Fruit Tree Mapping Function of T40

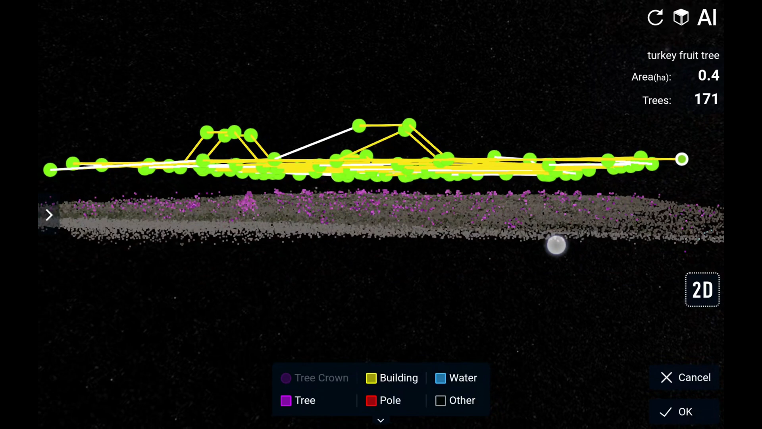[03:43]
If needed, select the waypoint and adjust the waypoint altitude until it is safe enough.
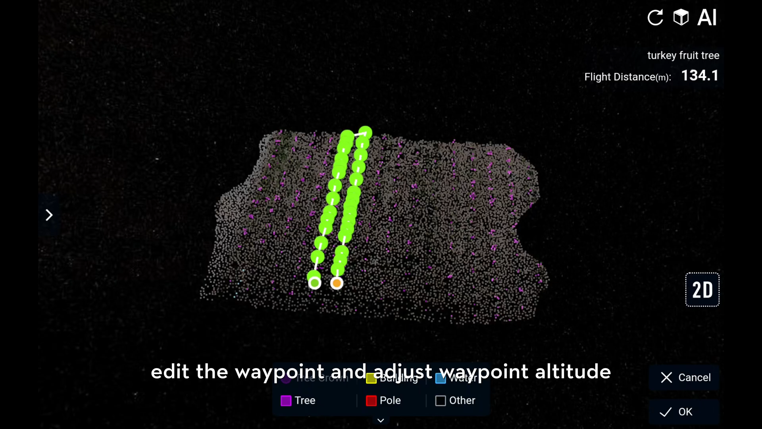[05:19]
Also here, you could edit waypoint and adjust waypoint attitude to make sure the route is safe to spring.